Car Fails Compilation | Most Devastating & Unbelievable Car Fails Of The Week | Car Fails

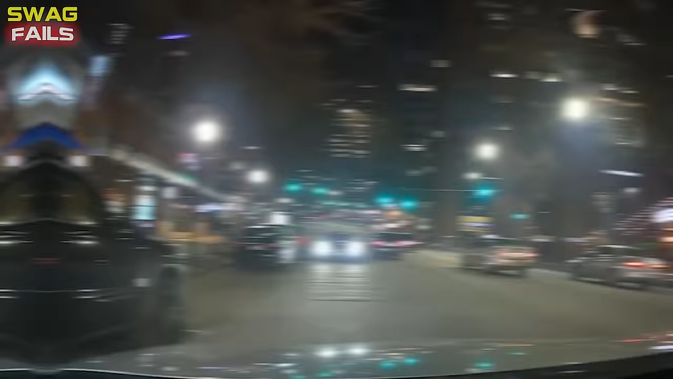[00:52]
Driving the wrong way at the worst time on Saturday night in ATF You slowly turn like the cop isn't in front of him
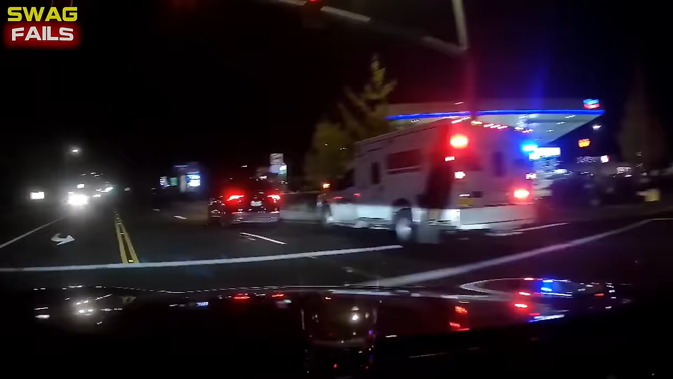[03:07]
It is a two-way stop sign for the car that crossed The
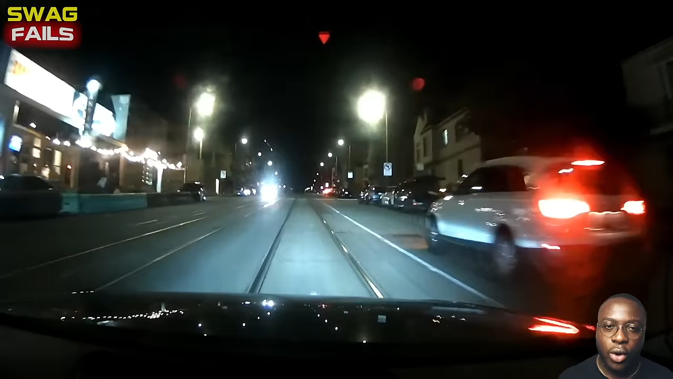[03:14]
camera makes it darker than it seems But the stop sign is still there
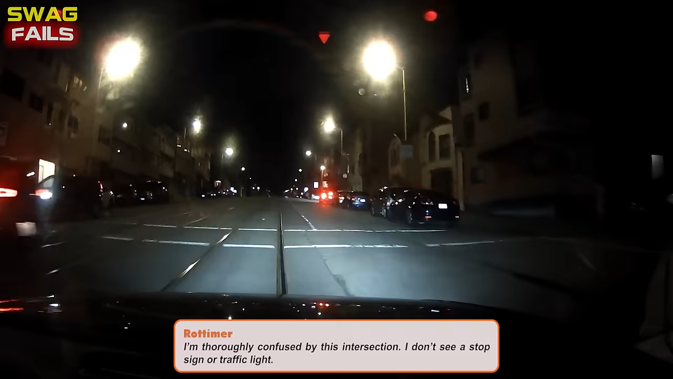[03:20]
A rare moment of justice on the highway This happened to multiple times in the Scottsdale air There are too many careless drivers Who think they own the road
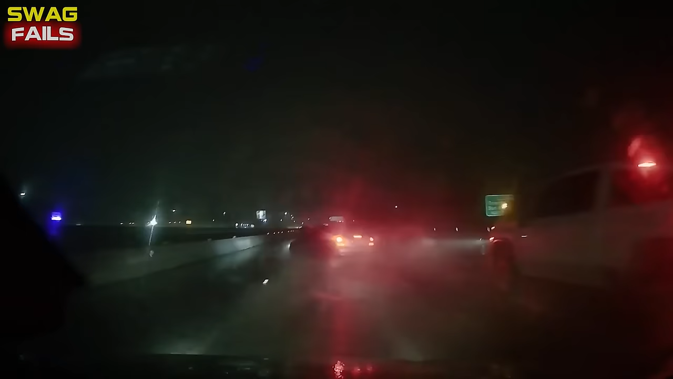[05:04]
I was driving on 101 north near SFO airport in California I was about to switch lanes When the truck on my right came in fast I braked and made it down
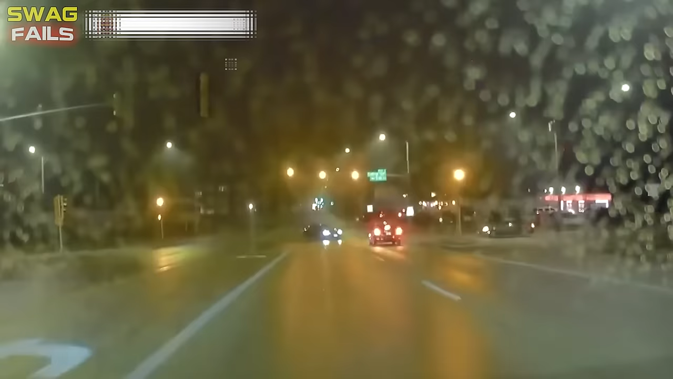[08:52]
This happened in Rockford, Illinois Pulled up to an intersection in time To catch a crash The good thing is The dash gun helped the police determine who was it for
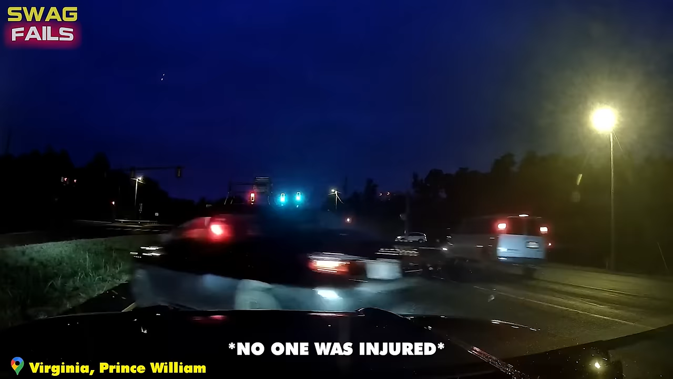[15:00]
Based on the situation recorded by the dash cam It can be seen that the black car changed lanes to overtake And was unfortunately hit by a speeding truck Hopefully through this incident Everyone will learn to be patient And not risk getting ahead
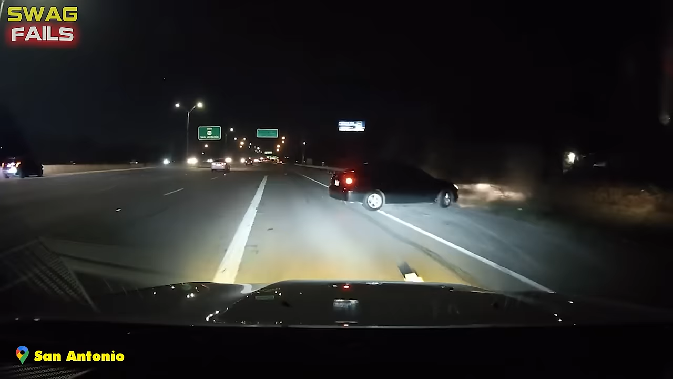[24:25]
there was no collision with any other vehicle
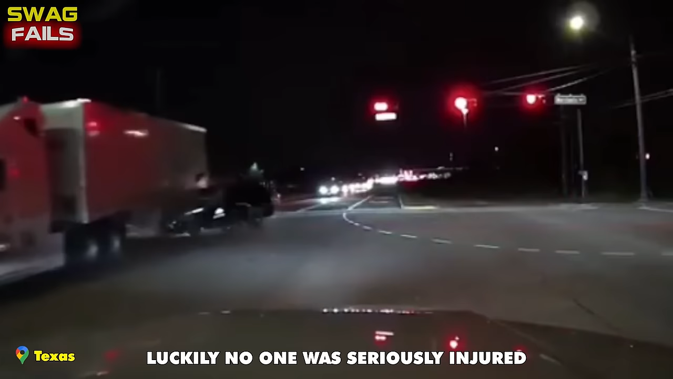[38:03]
Was the truck driver wrong when you had a green light? I think if a police car wants to run a red light It needs to turn on its siren Just the signal light isn't enough Slow down at each intersection and observe to properly handle unexpected situations
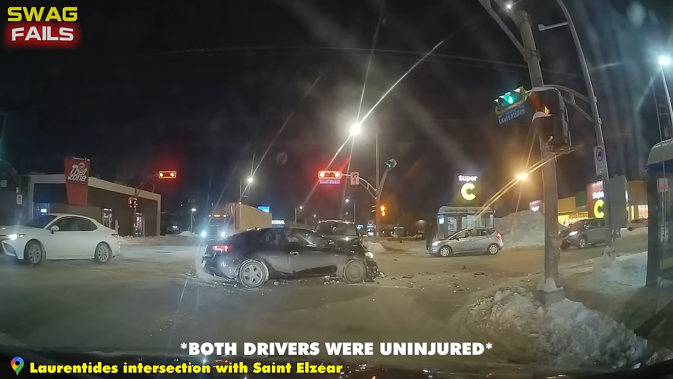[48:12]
Who is at fault normally when turning? Even though I have turned on the turn signal. I always give way to straight traffic and only turn when I am sure there is no risk of a collision. Never rush at an intersection.